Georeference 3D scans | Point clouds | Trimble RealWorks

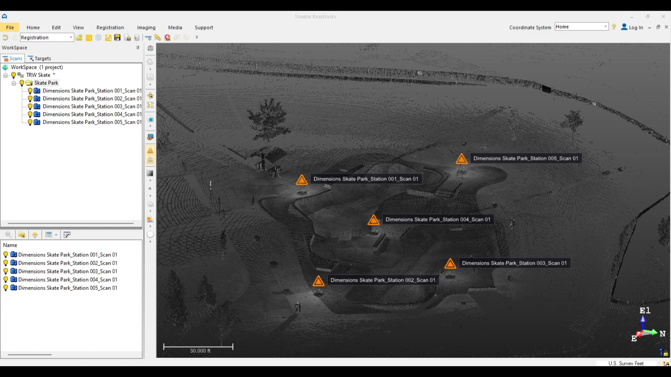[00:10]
Hey everyone, welcome back to another training video, and in this one we're going to pivot and discuss a few of the many ways to georeference your project in RealWorks. So let's get right into it.
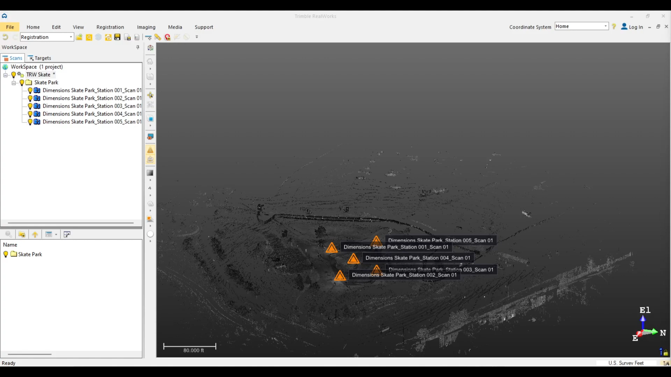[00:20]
First things first, make sure you have your project open with all stations visible. Next, go to the Home tab in the top left corner and click Import to import your control file into the project. When importing your control file, ensure that the file type is a surveying network ASCII file.
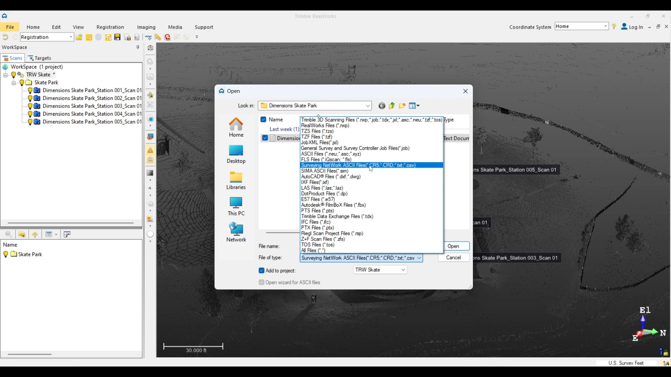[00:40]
Once the correct file is chosen, click Open. Ensure you have the right unit system selected and click OK.
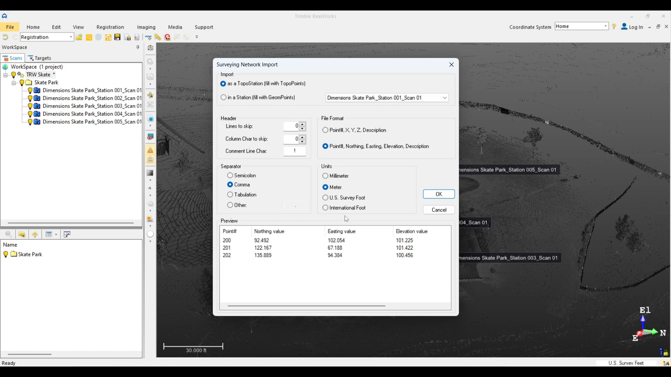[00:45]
Now your control points should be visible in your project.
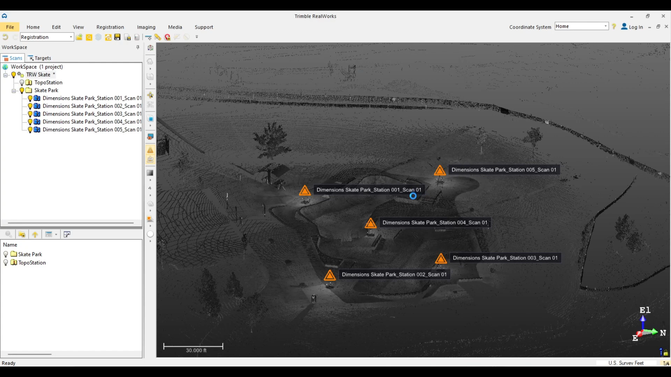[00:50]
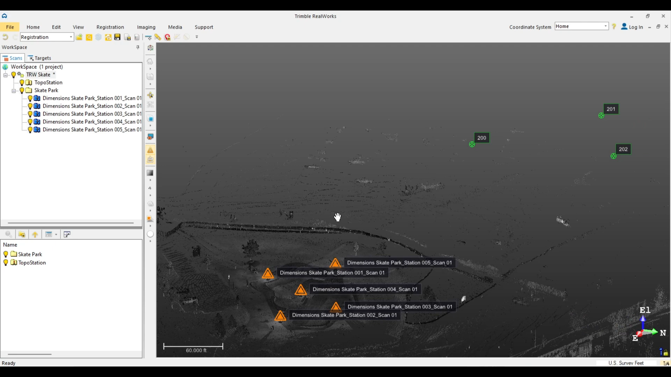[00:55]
We will discuss two tools that allow you to georeference your project in RealWorks. The first tool is located in the Registration tab. After navigating to the Registration tab, click the Georeferencing icon.
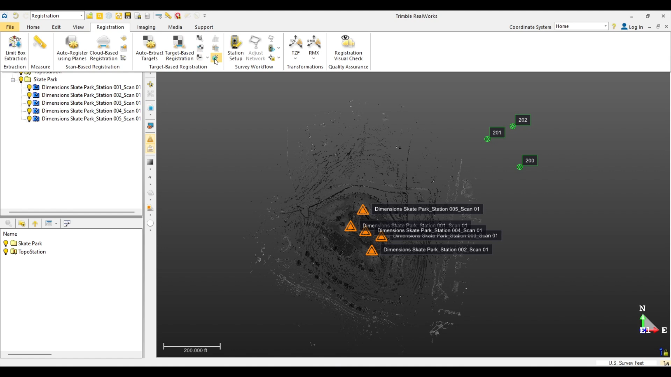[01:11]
This tool allows you to assign known coordinates to a target by clicking on the desired target in step one, then clicking by target located below in step two.
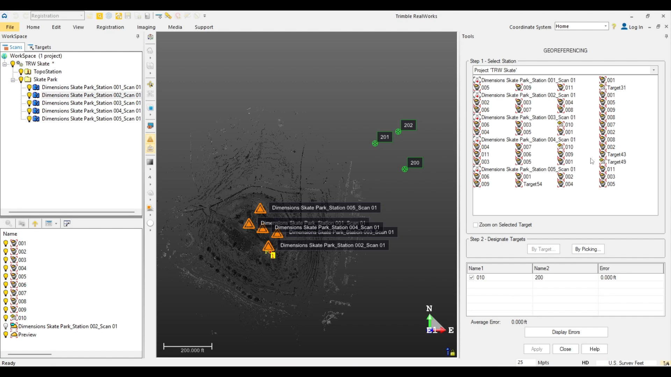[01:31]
Next, you will be presented with a screen requiring you to either manually enter the northern easting and elevations of each target or to match the topo point that corresponds to its target. You can complete this process for each target and topo point.
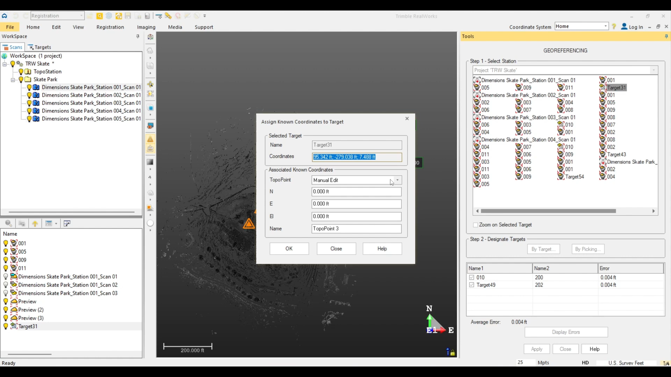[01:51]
Also, RealWorks georeferences in a one-to-one scale, so it is recommended that you work in your local or ground coordinate system.
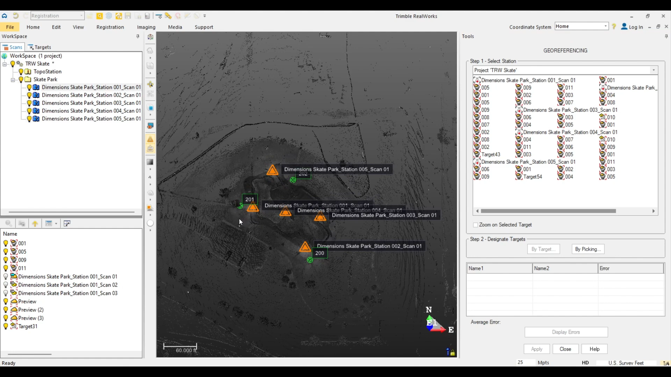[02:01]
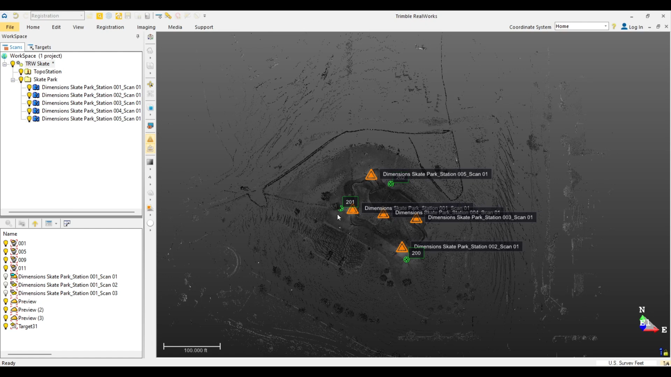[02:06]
The other tool which allows you to automatically georeference your project is located in the Registration tab.
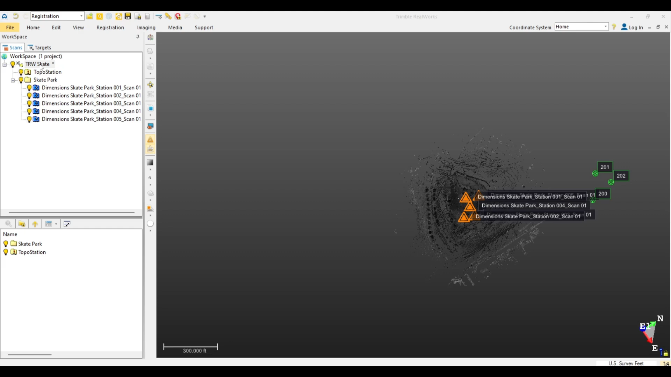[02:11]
Click Target Based Registration and your control points will automatically match to the corresponding targets.
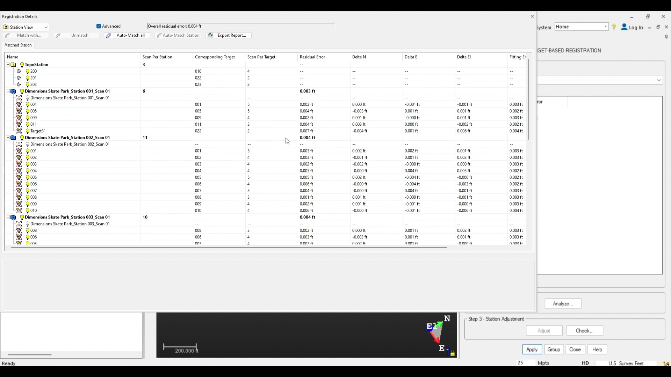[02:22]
Note that RealWorks does not yet offer a registration report, but your overall residual error will still be displayed.
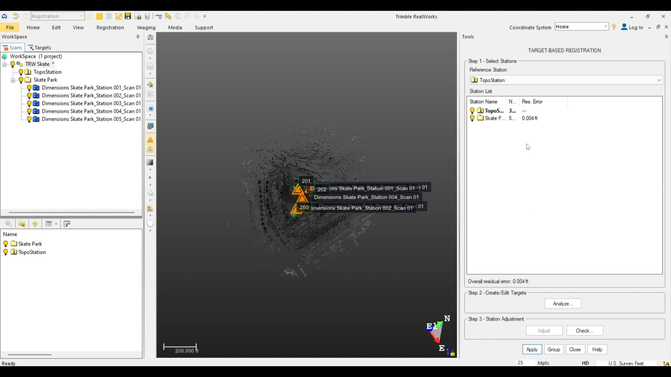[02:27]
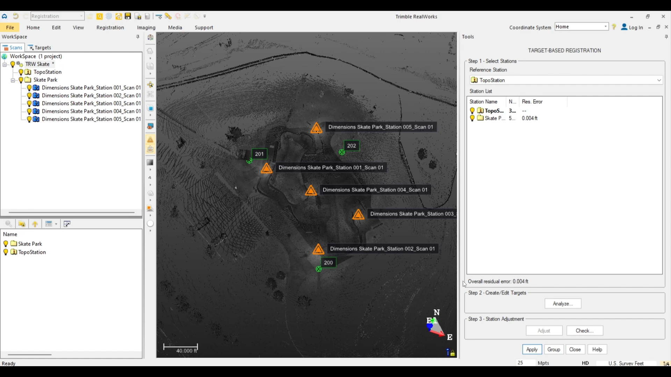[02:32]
Lastly, click Apply, and your work here is done.